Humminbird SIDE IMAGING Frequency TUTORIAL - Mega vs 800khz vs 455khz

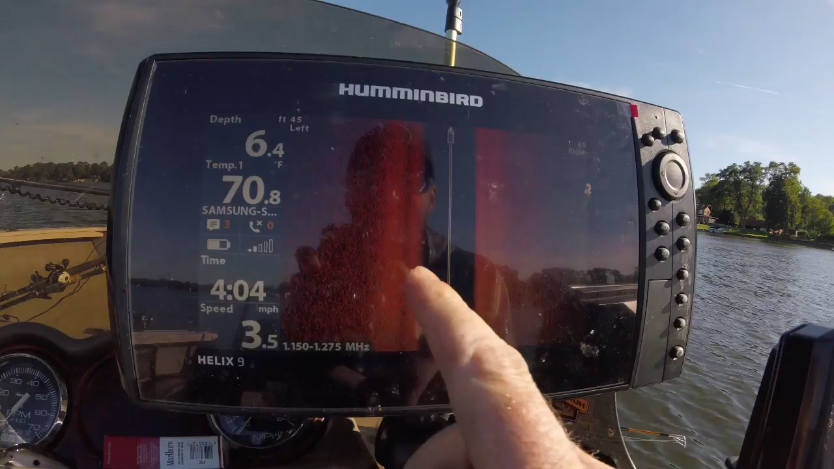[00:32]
On screen: depth 6.4 ft, water 70.8°F, speed 3.5 mph
As you can see right here. I'm in six foot. I got a pretty good image on both sides It's kind of a sandy bottom here.
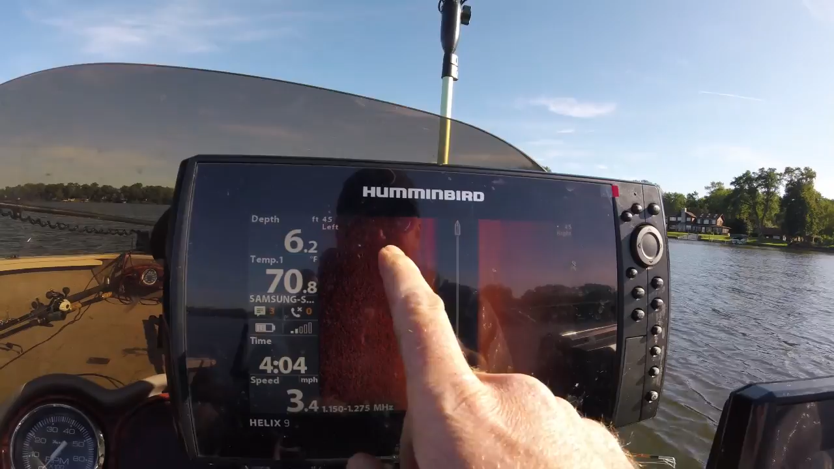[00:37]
On screen: depth 6.2 ft, water 70.8°F, speed 3.4 mph
Maybe a possible fish right here And I have the best view When I set my range out to about 45 foot on each side
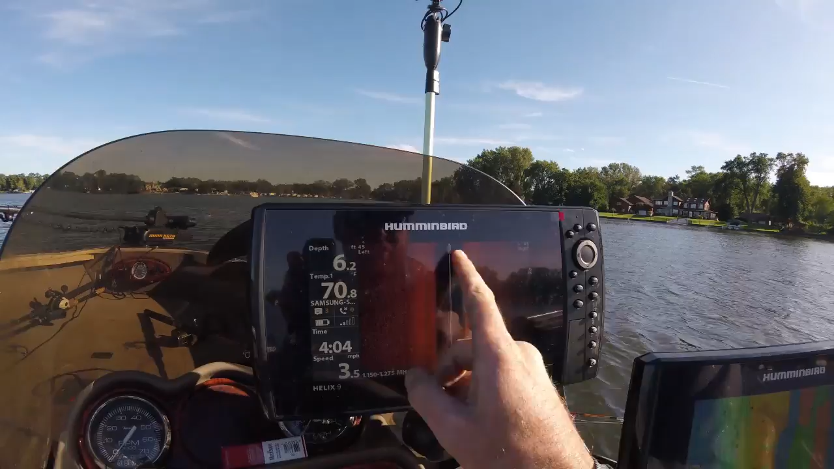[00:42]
On screen: speed 3.5 mph
As you see a little pile of bait right here is the shadow behind it
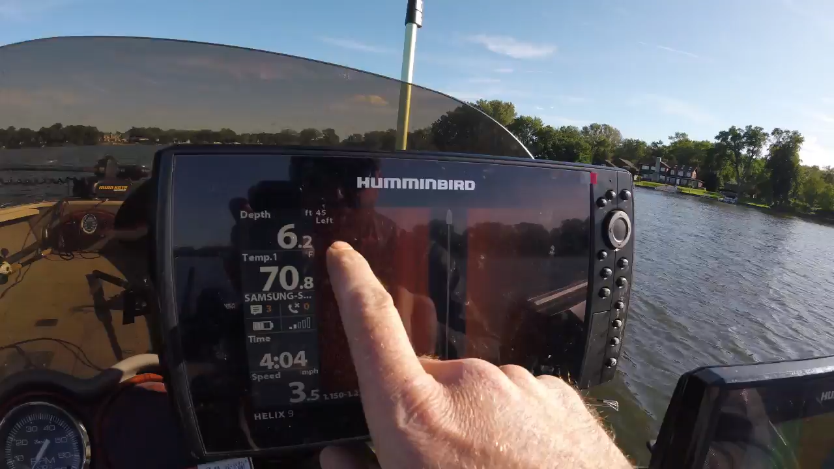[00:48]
On screen: depth 6.2 ft, speed 3.5 mph
When you're up when you're up shallow you want to keep that on mega imaging
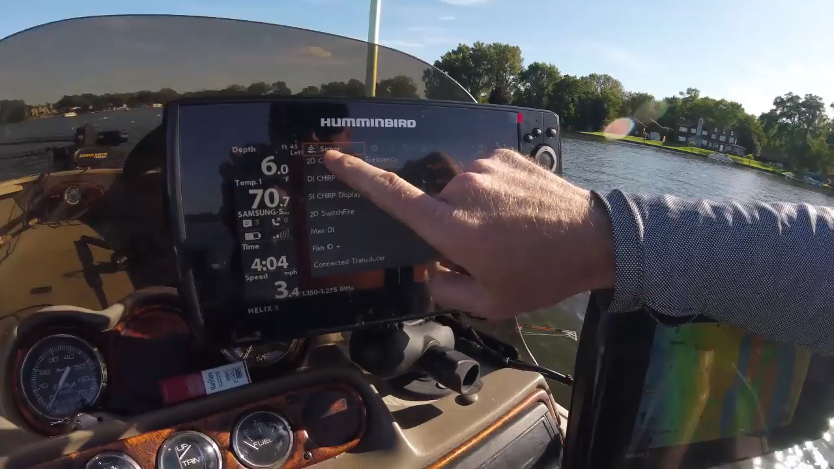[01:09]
On screen: speed 3.4 mph
Go to your sonar menu right here scroll down
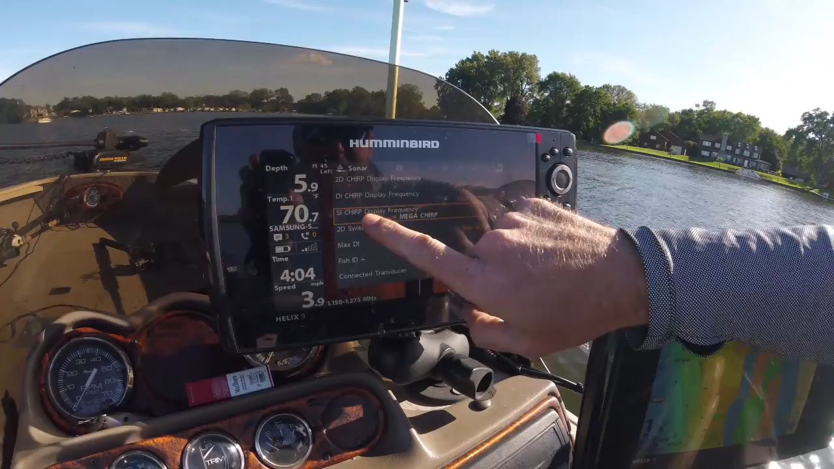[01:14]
On screen: speed 3.9 mph
The side Imaging chirp display frequency switch that down 800 you can see It's
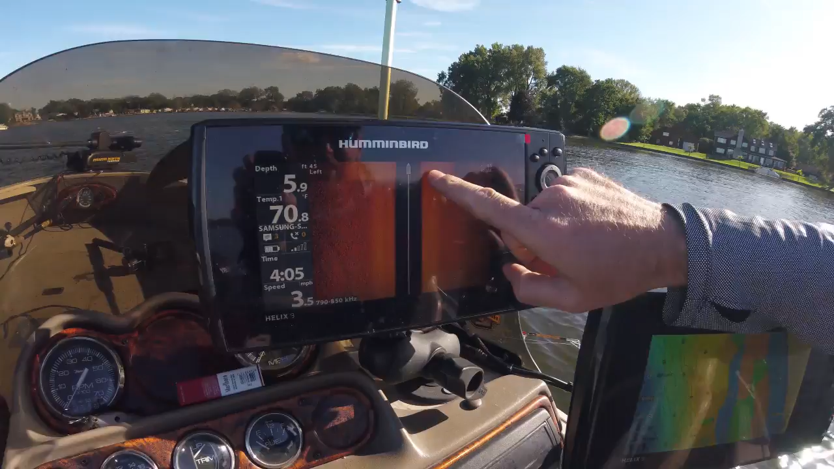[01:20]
going to brighten up the screen for when you're on that soft bottom so you can get a better return um, I don't use 800
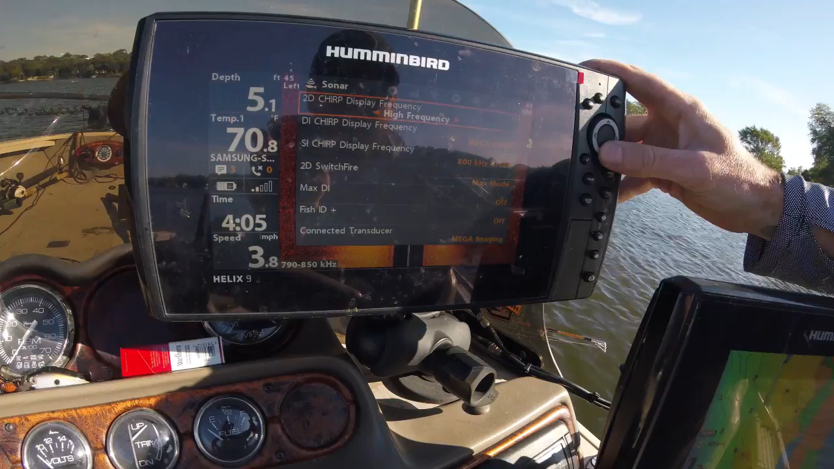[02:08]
On screen: speed 3.8 mph
Just go down to your si chirp display frequency put that back to mega Right,
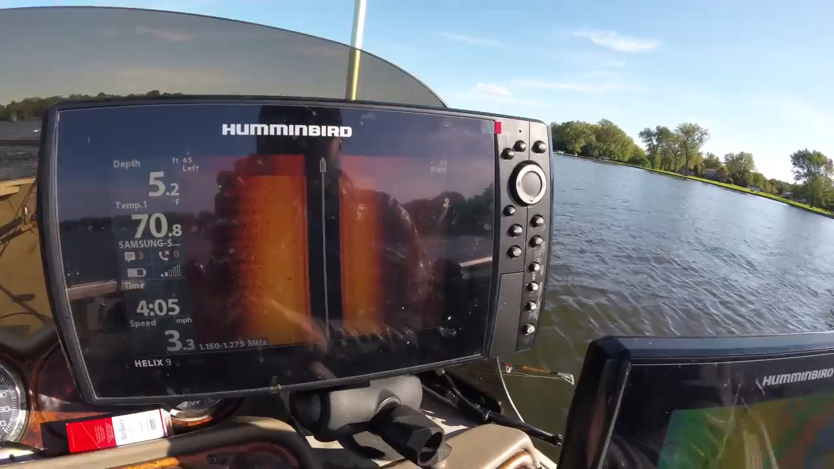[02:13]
On screen: water 70.8°F, speed 3.3 mph
here's the mega display I'm going to start working my way out over deeper water And i'm going to set this range out a little bit farther and i'm going to show you just how It doesn't pick up that far Like you can on 455 Give it a little bit of throttle here just bear with me All right guys i'm getting ready to come out off this break into deeper water I'm going to switch my range and to do this
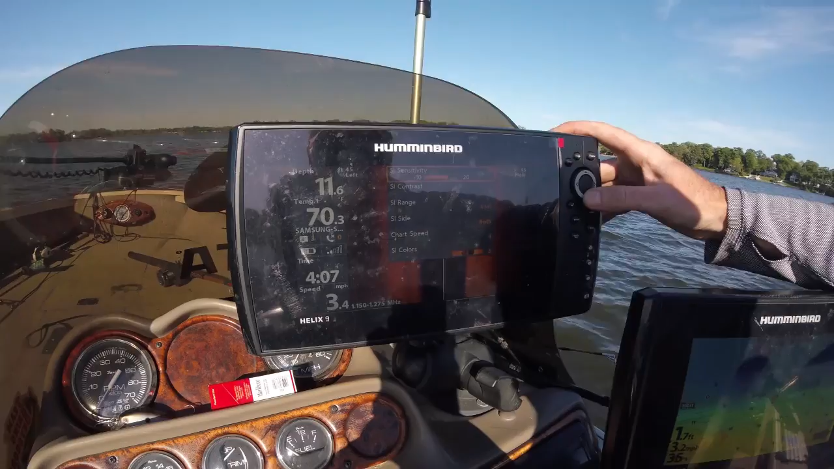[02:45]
all you have to do is hit that menu button once go scroll down the si range I'm going to bring this out to about 80 foot you can see now That everything past about 40 foot is black
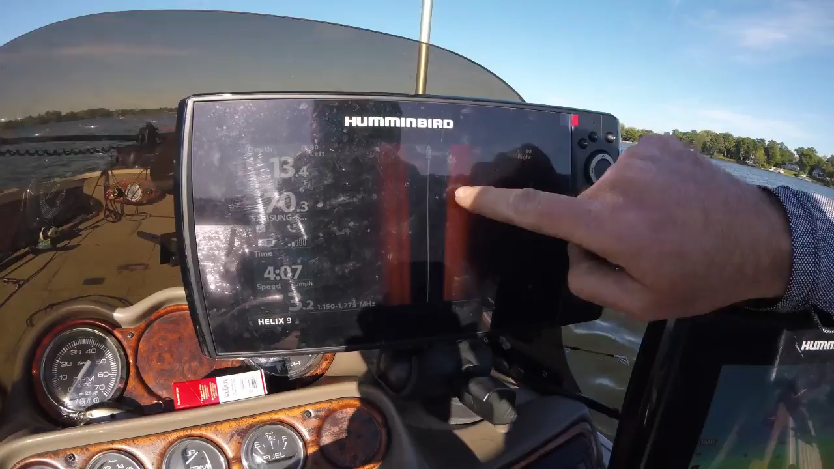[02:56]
Now if I go back to the 455
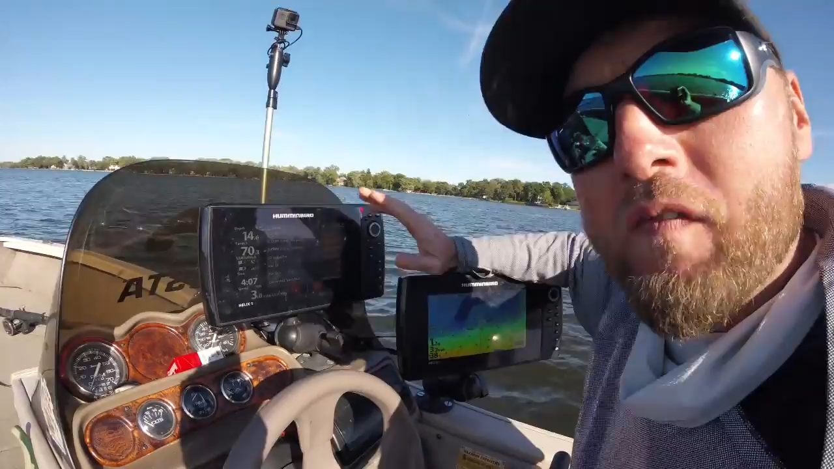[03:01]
Kilohertz i'm going to be able to see a lot longer out there and a lot clearer To
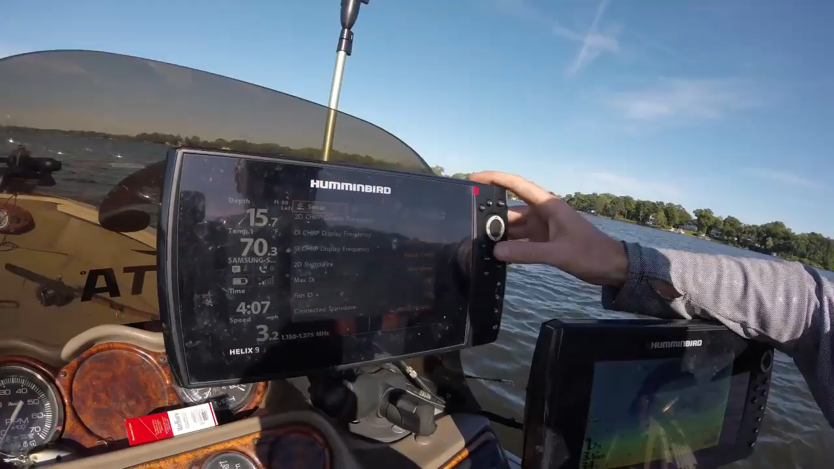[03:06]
On screen: speed 3.2 mph
do that you just hit the menu button twice go to your sonar Si chirp display frequency change that to 455
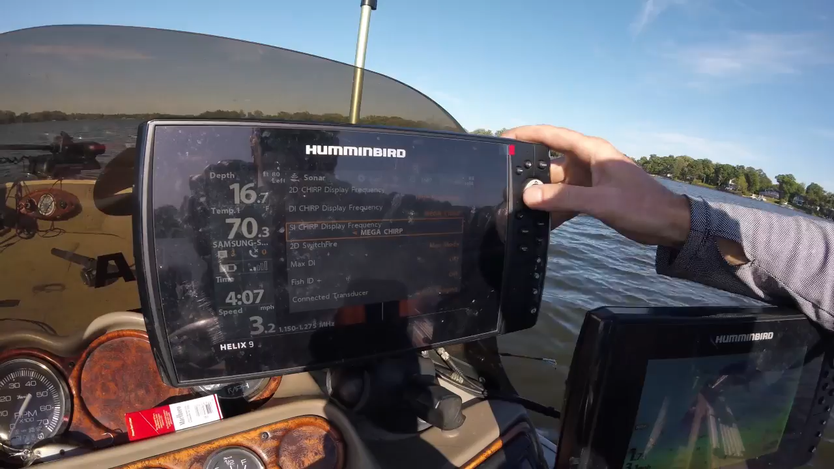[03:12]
On screen: speed 3.2 mph
Now you can see I can get all the way out to about 80 foot. I actually Like to change this I can go out to about 115 foot
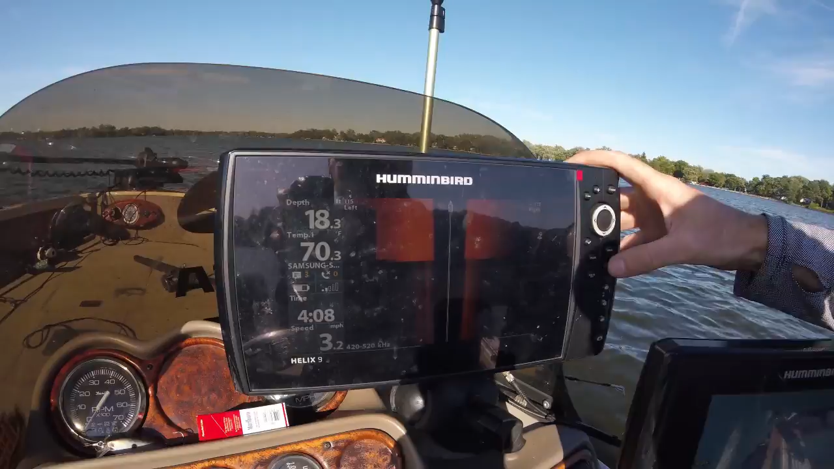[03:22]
On screen: speed 3.2 mph
and see real relatively well And that's what I do for when i'm looking for structure if it's my first time on a lake And i'm looking for weeds or rocks or whatever I can see a lot farther on the 455 kilohertz